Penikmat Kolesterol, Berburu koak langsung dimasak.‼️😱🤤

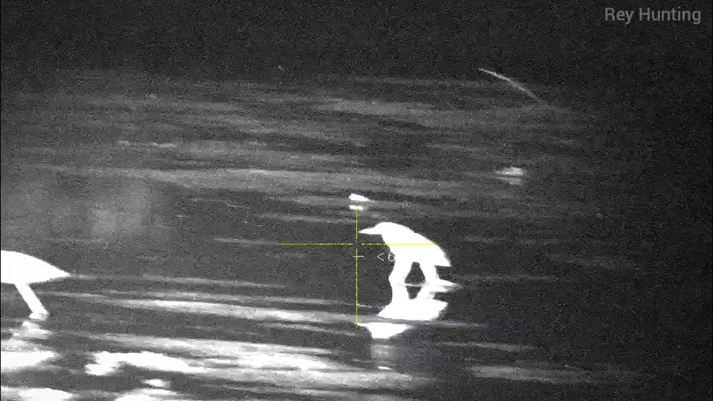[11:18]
Wes aku siap. Siap? Siap aku. Ayo siap. 1 2.
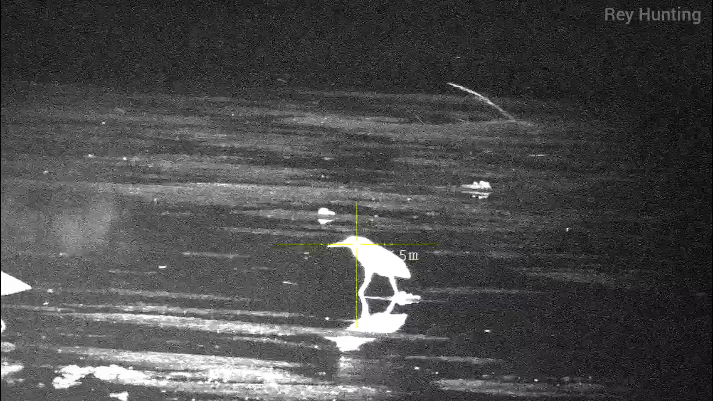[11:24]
Nah, itu aku telat. Pen anu ro, kas apa?
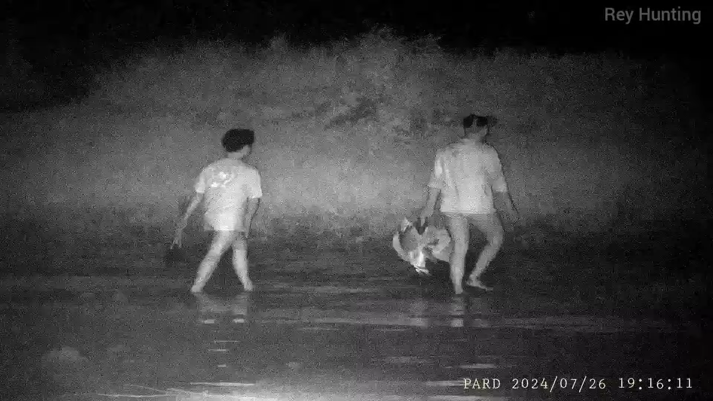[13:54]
Banyak yang jatuh di kejauhan ya tadi.
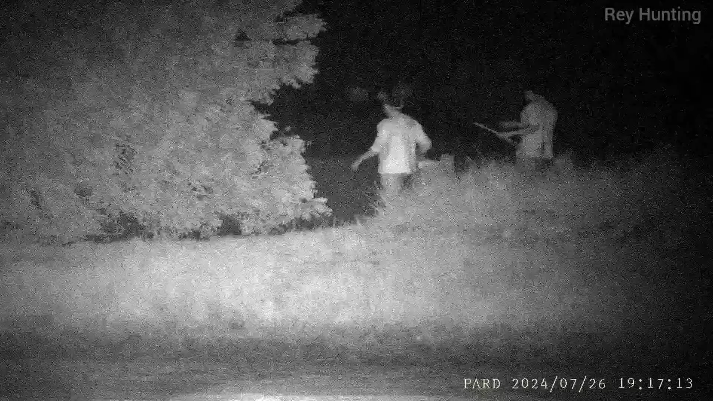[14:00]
Itu masih dicari teman-teman. Oke, poin kita masak ya.